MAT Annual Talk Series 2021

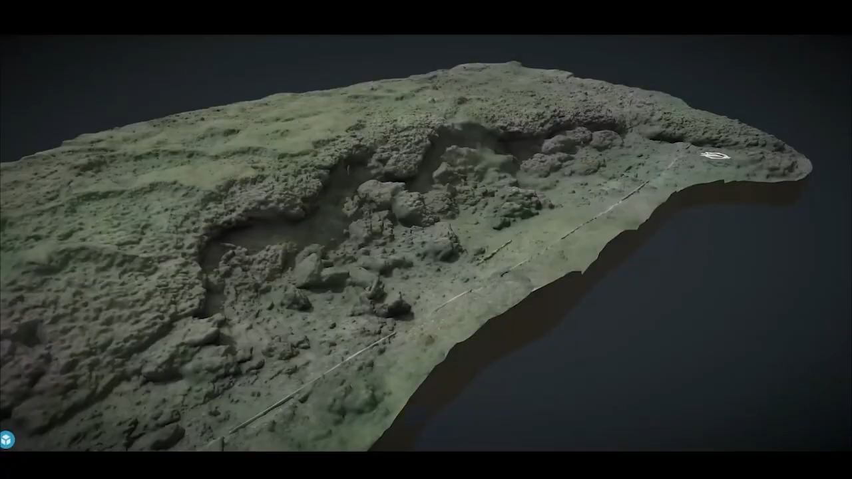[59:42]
project August and September we returned to Bolden the Cliff so we had some great visibility at this time and we're able to capture both BC2 where we have the large assemblages of flints as you can see eroding out from the peat in this image where these great chunks of peat
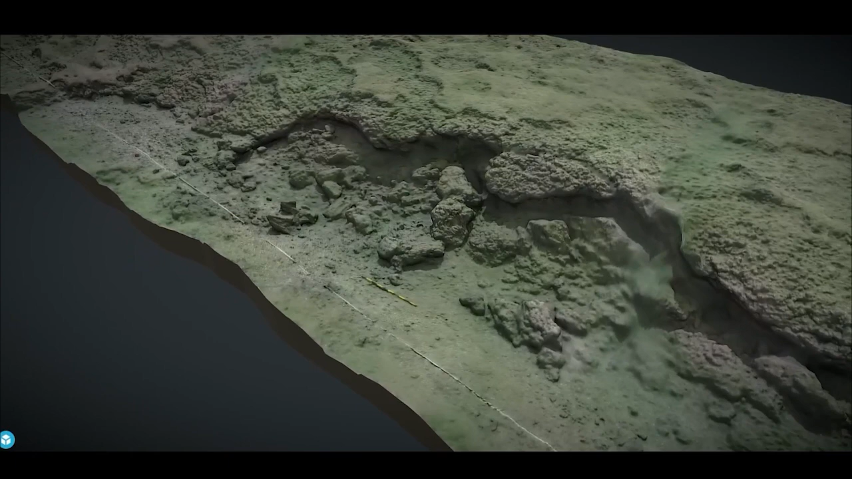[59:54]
fallen onto the seabed and this is where we find literally hundreds if not thousands